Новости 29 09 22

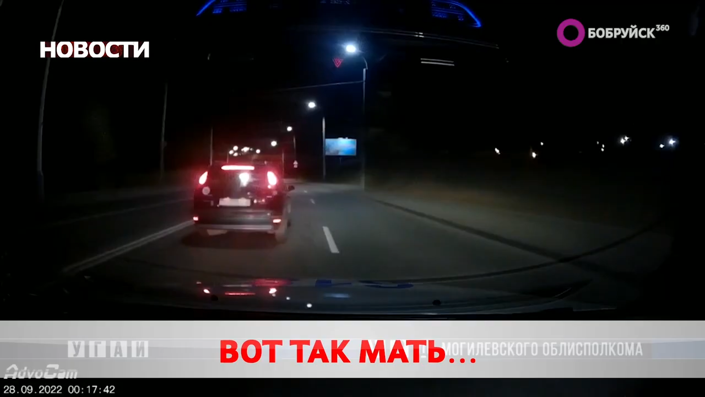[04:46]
В среду около полуночи наряд ДПС подал сигнал об остановке ФИАД. При проверке документов у инспекторов возникло подозрение, что автоледи выпивала.